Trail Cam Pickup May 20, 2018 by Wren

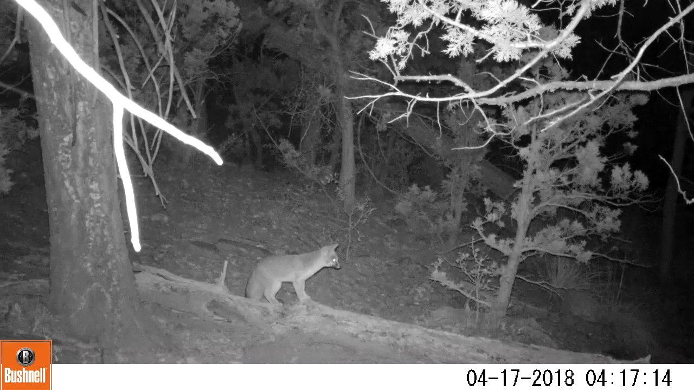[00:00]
Well, I am back again after taking a break for vacation. So I went back out and collected my cards, and I found the usual gray fox, obviously, and a few surprises.
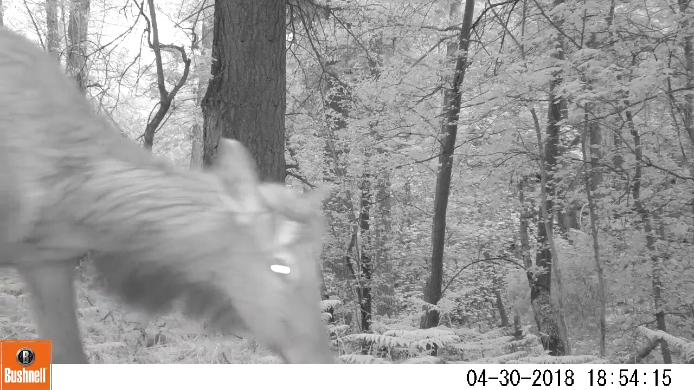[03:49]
stream, which is very difficult to cross, and so it pushes them to the side here.
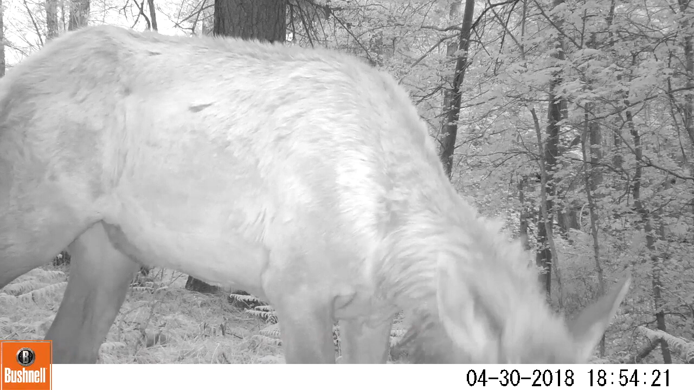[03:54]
Here we have one with just dropped his antlers and just starting to grow back. You can see those nubs on his head there.
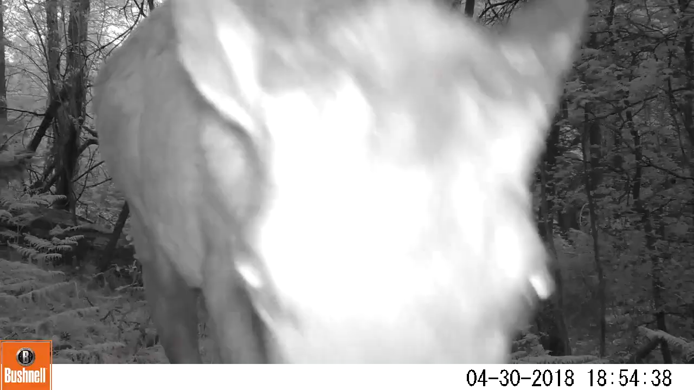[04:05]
Really starting to get green up there in the mountains, the ferns growing, the leaves coming out on the trees.
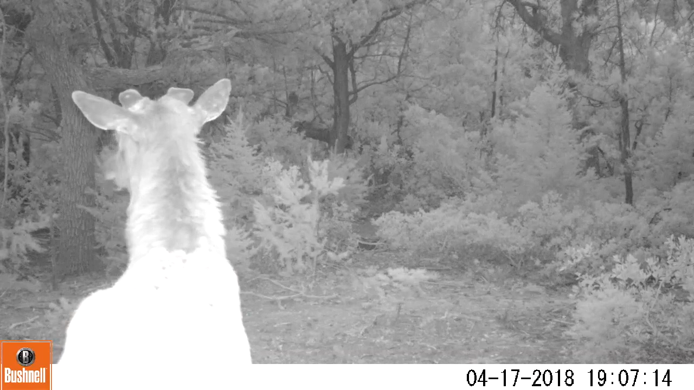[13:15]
Coming up here is a camera that I've kind of placed high on a tree and pointing down, so I get some interesting top of the head shots, which I wanted to do just to see the bull's antlers.